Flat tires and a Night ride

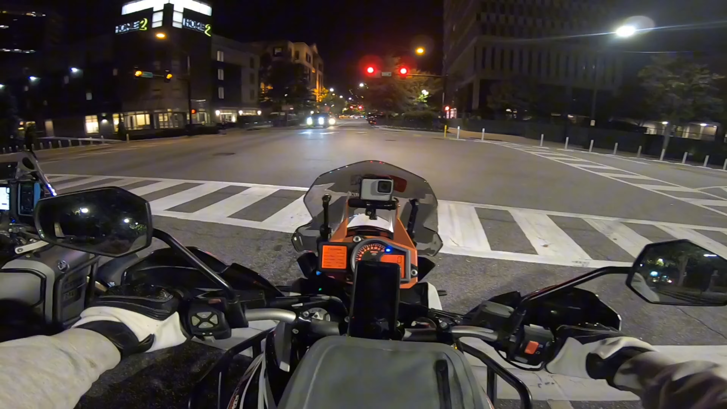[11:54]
Work here. Road closed. But why though? I don't know. Surely it's not fall for Greenville already. Oh wait. I was thinking it was still like June. It's definitely October. Turning wide, it's an 18-wheeler, can't you see?
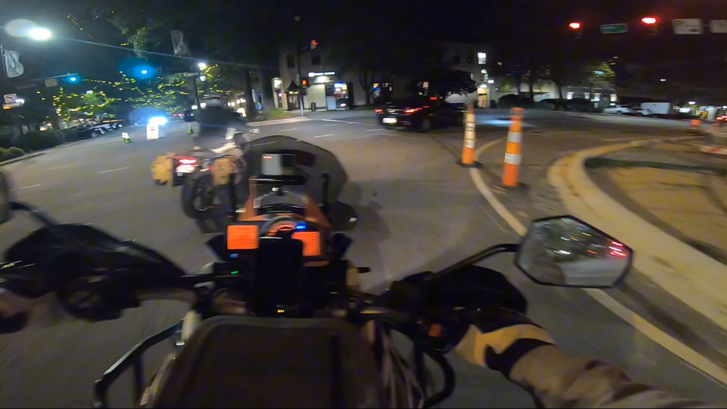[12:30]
I'm down for some alley sketchy shit. Talking about right here? Green light.
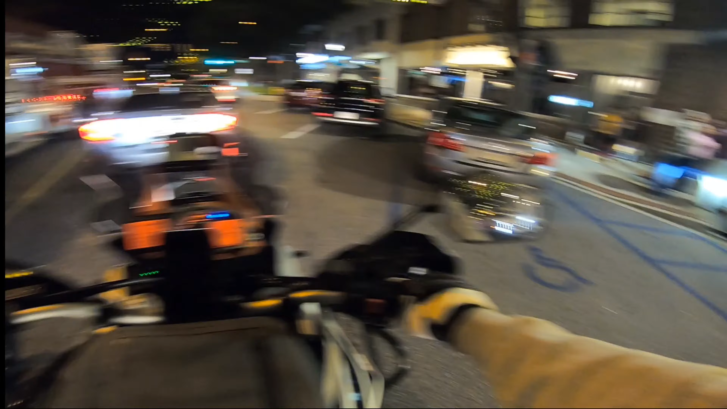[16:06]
Go, go, go, go, go. Yeah, run that red light. Make daddy proud.